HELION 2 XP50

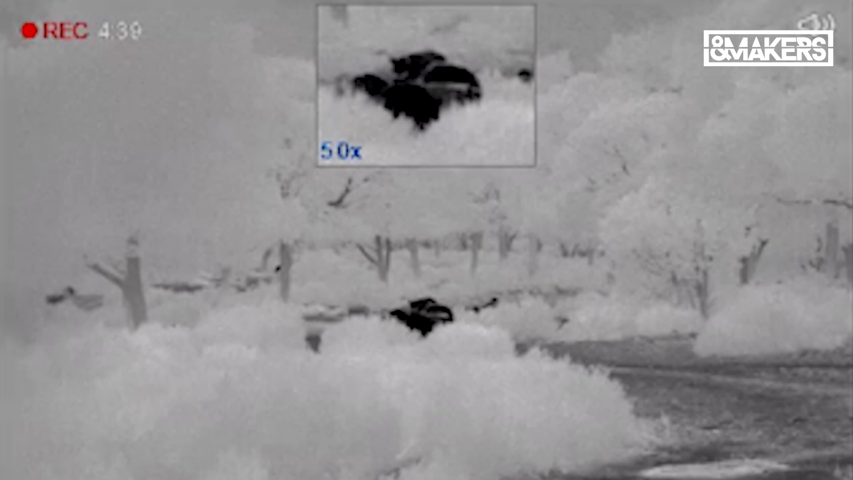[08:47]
Estamos en la encima de un grupo de cochinos.
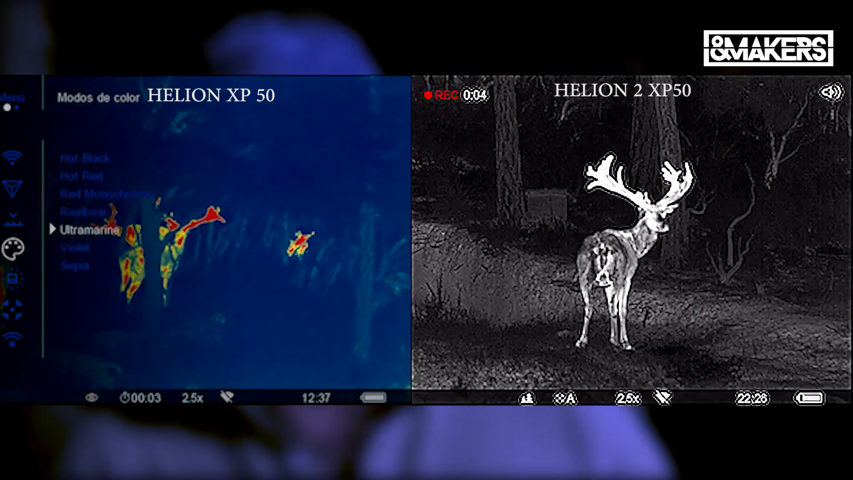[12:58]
el León 2 XP50, y el anterior, el Ellen 1.
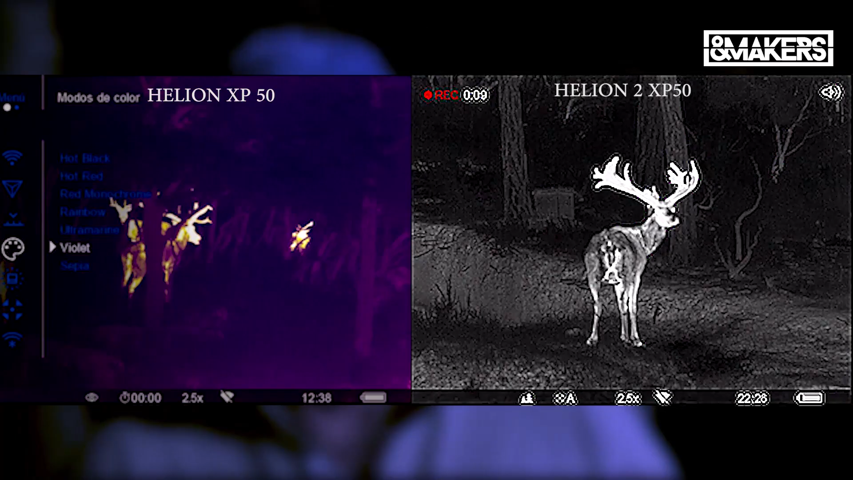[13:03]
Creo que lo hemos podido grabar muy bien y se debe apreciarse, pues bueno, bastante diferencia, ¿no?
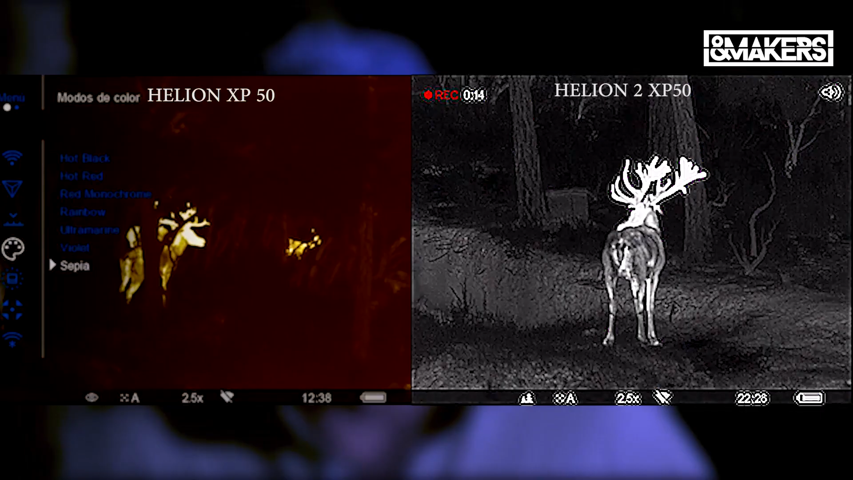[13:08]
Un venado espectacular, que luego lo veréis.